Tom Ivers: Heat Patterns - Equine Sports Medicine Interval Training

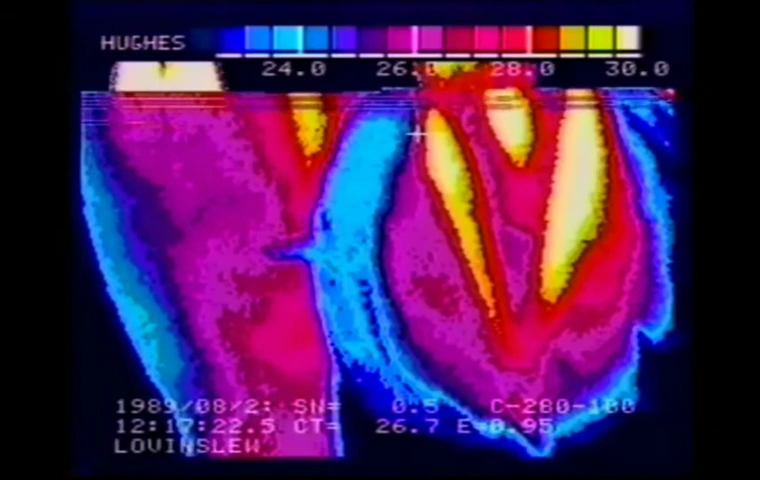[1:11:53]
So the shoe should not curl around underneath the foot at the back. It should go relatively straight out the back. A big trouble on a right ankle here. Feet are hot but not unbalanced. We've got some XYZ in the right front.
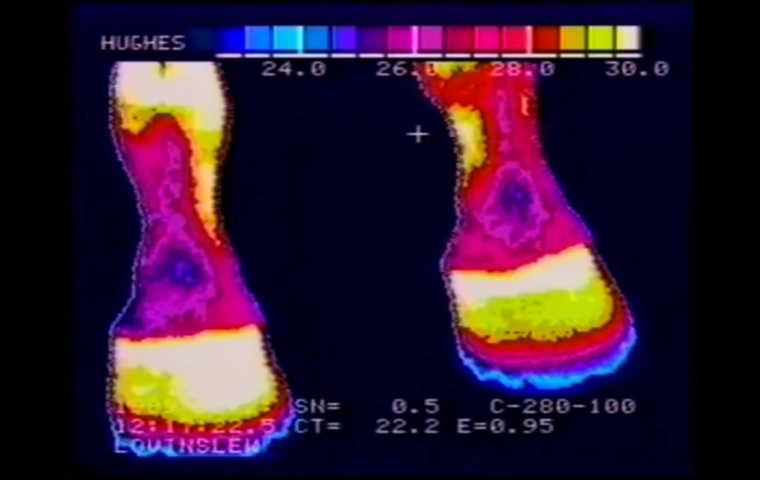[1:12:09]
Looks like we're going to have XYZ in the ankle and both sides working up the leg. Wow. We have a real hot set of shins here. Now, this is another kind of an artifact. If your animal has had a bandage on it for the last three or four hours or overnight, and you start taking thermographic or temperature readings across these shins that have just been unwrapped a few minutes ago,
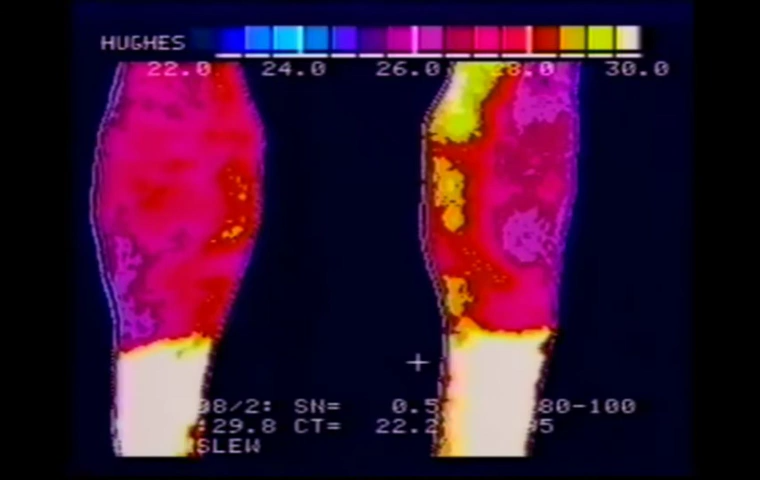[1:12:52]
you're going to get this stovepipe effect like we're seeing here. And I'm not sure that we're seeing that here, but that's what it looks like when you've got bandages just come off the legs. And in this case, seeing through that heat by raising the temperature window, we can see that there's definitely something going on underneath the knee of the left front. Again, it could be a buck shin. It can be a fracture. There's no way to tell at this point. This looks like an early sign of a fracture on the way, kind of like the horse we were looking at before.
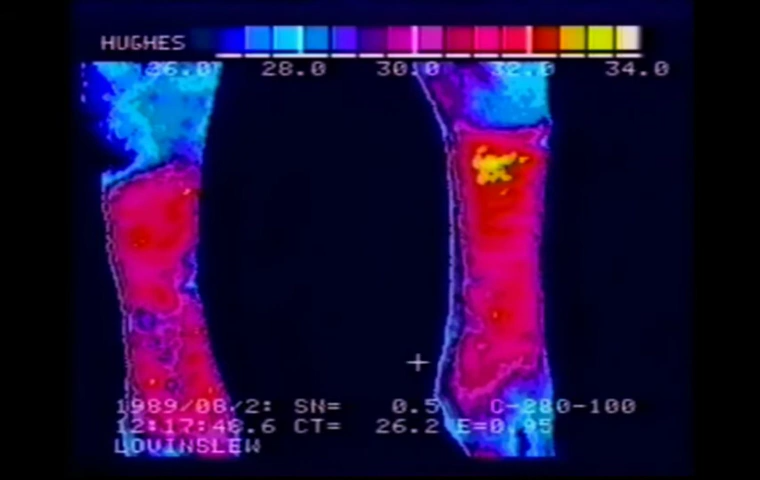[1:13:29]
The right front is not that healthy either, but it's not as dramatic and not as acute as what's going on in the left front.
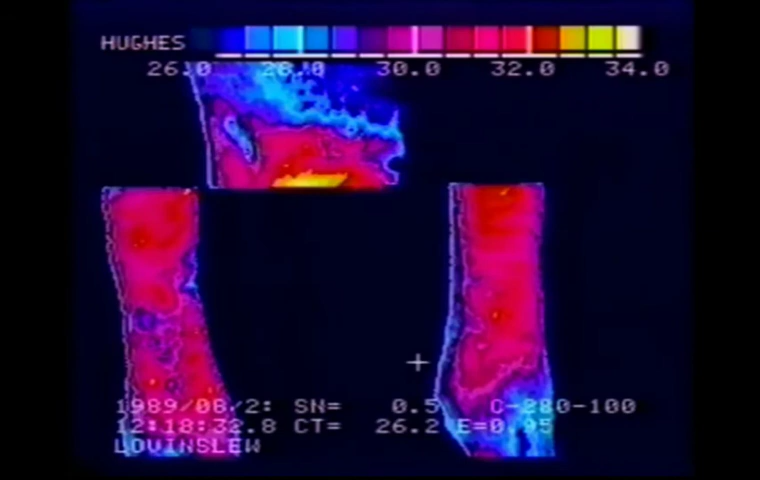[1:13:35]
Close-up of that same area, kind of a straight line through there.
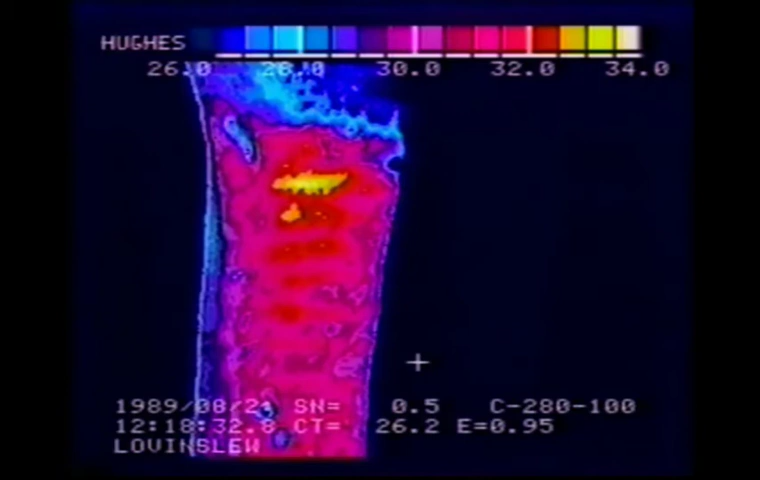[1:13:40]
Any time you see a straight line like that, you worry more than if you were just looking at a blotch of color. Straight lines mean fracture.
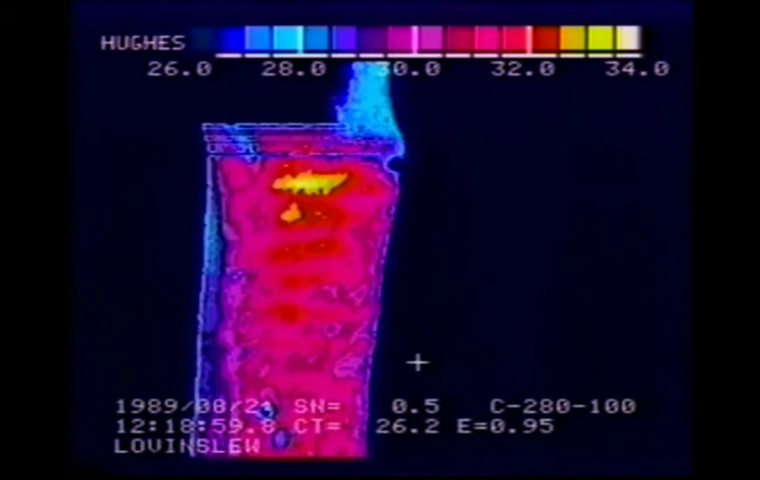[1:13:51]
Another look at the unbalanced foot. Unbalanced to the inside. Too long on the inside. Heats up the inside of the coronary band, and the heat bleeds down toward the bottom of the foot.
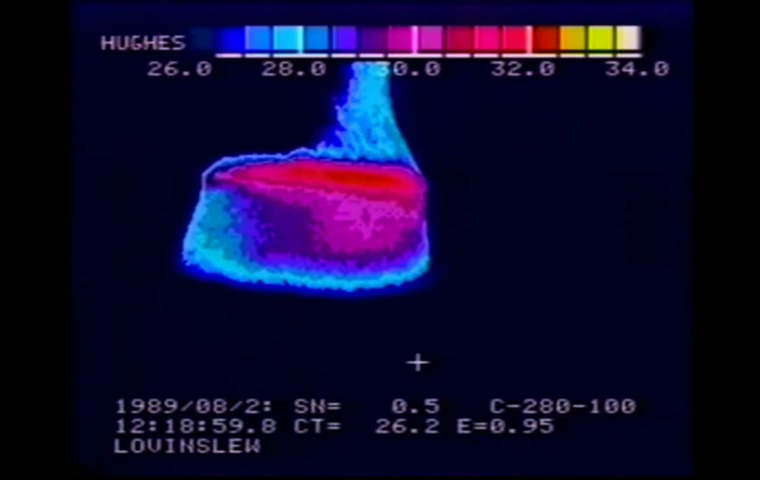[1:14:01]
Now here's a left front foot long on the outside. And this is going to be an interesting leg,
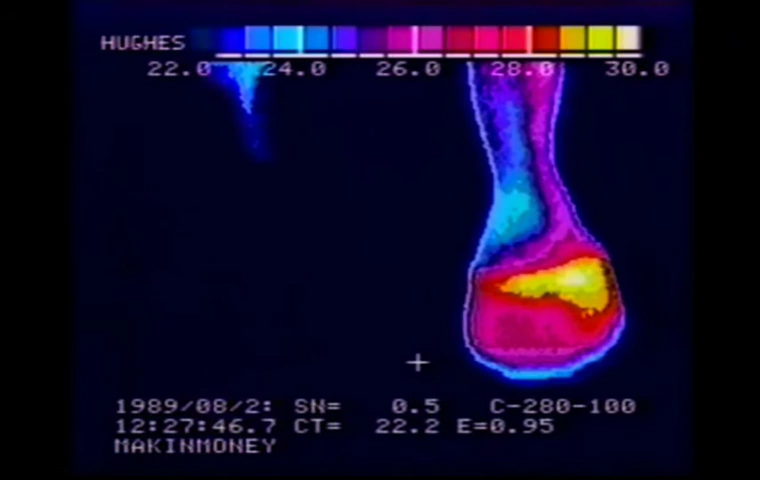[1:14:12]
because you can see what this length on the outside does. It tends to hit first. It tends to snap the leg or bend the leg toward the inside.
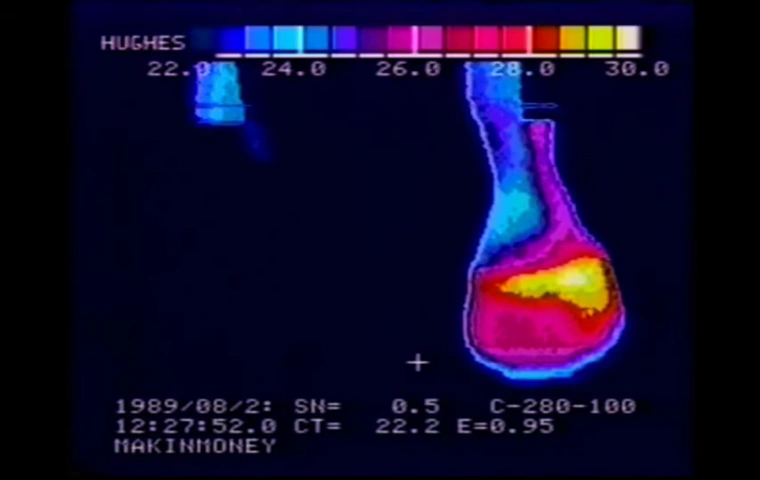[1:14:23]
And as we go up the leg, we see a little bit of ankle on the outside. Going up further on the leg. We can see that the left knee is generally warmer than the right knee, although we're not seeing any real hot spots in that knee. That's a relatively normal knee. Again, changing our color a little bit.
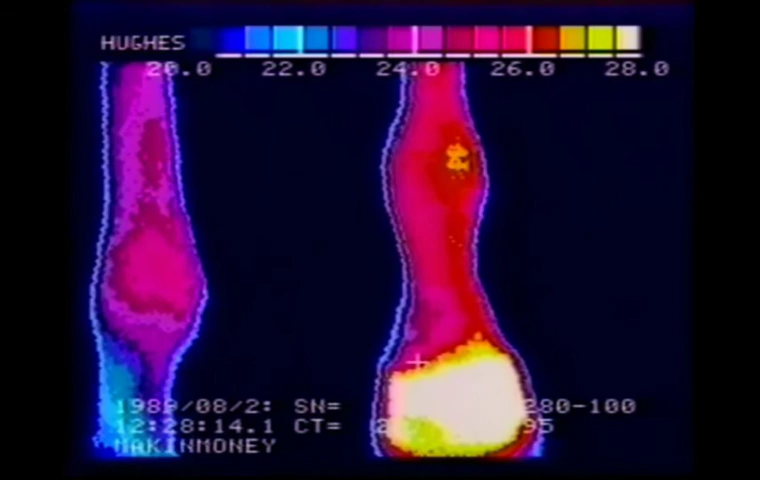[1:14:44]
We're still looking at the same legs. Again, up at the knees.
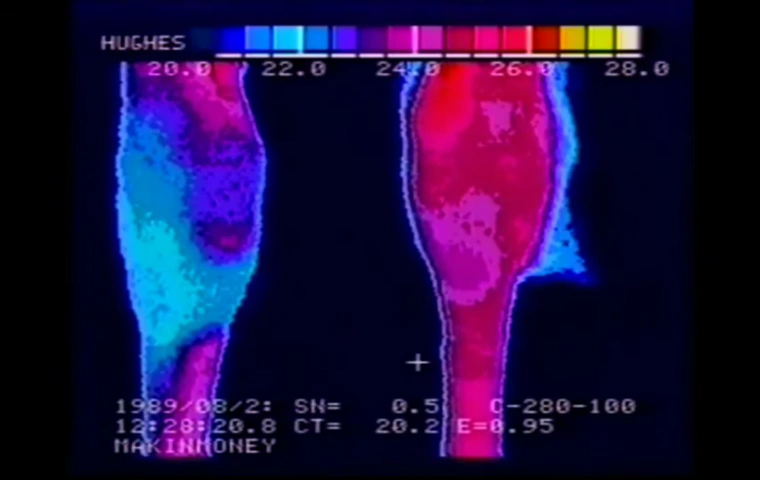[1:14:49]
There's the hocks of the horse. Those are relatively normal hocks. We're getting some bleed down from the upper legs into those things.
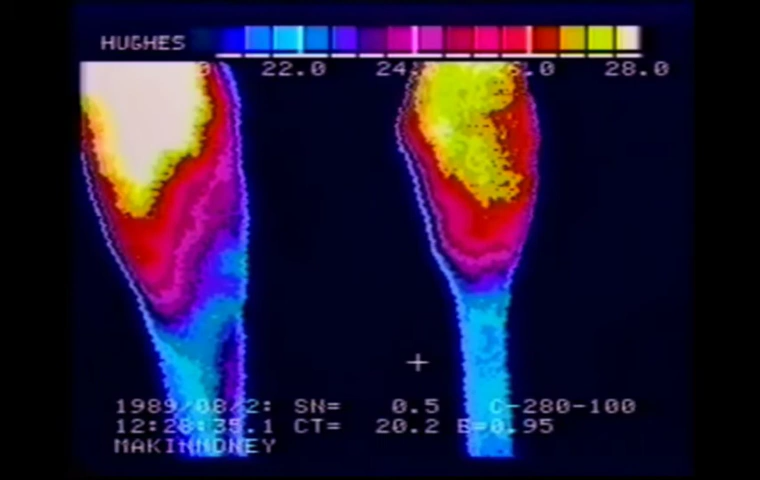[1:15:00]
We have no hot spots in the lower joints of the hocks. Those are relatively normal hocks.
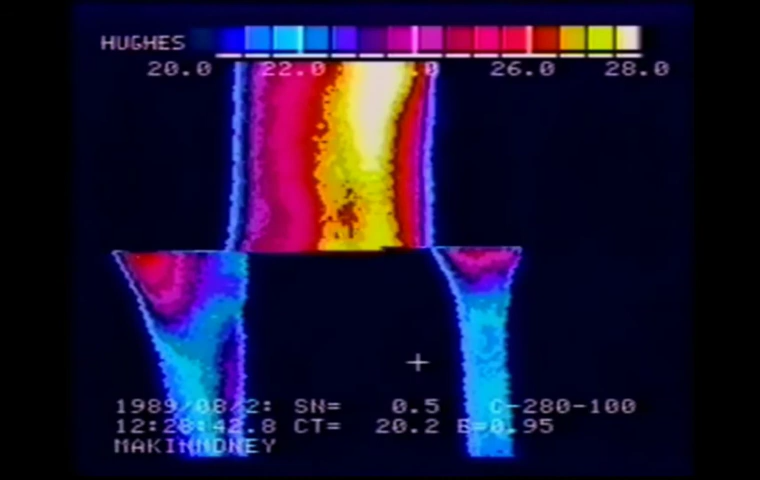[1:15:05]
Now, this is the outside of the left front.
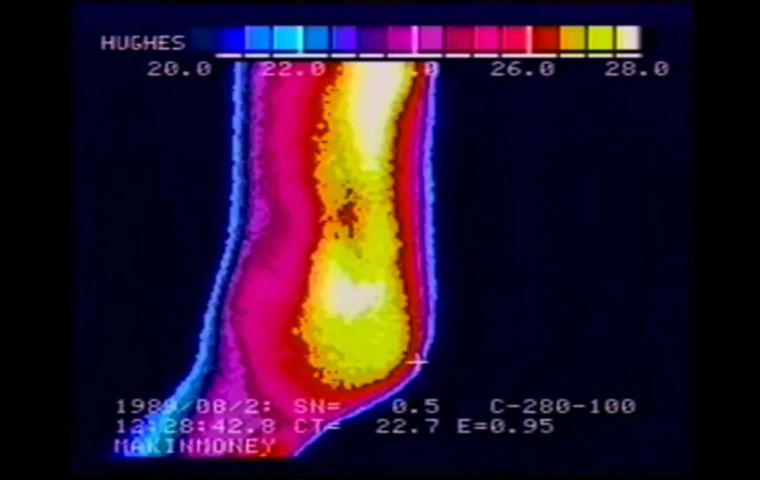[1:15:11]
And we see some suspensory areas in this horse.
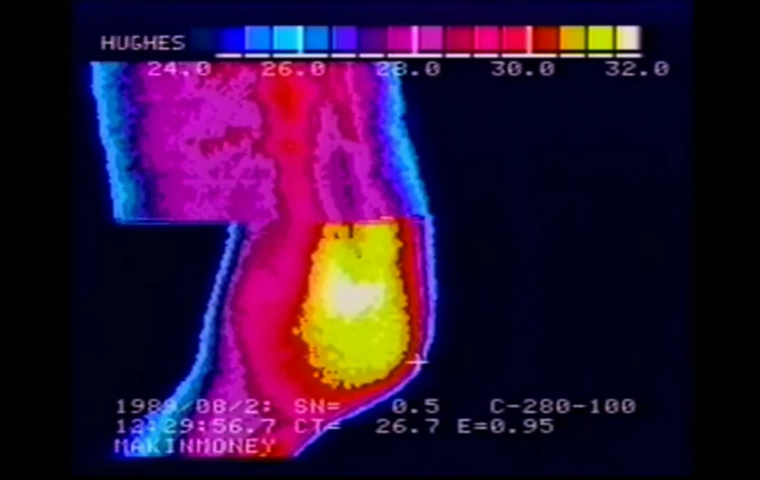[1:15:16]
But one of the things we see is the low part of the splint bone. The little knob at the end of the splint bone is hot and may be broken off or may be irritating a ligament or a tendon in that area. But this little hot spot, this little tiny hot spot on the outside of that left front, probably caused by the foot hitting hard first on the outside, is very likely to be causing the lameness that is being experienced by this horse, who is off in the left front.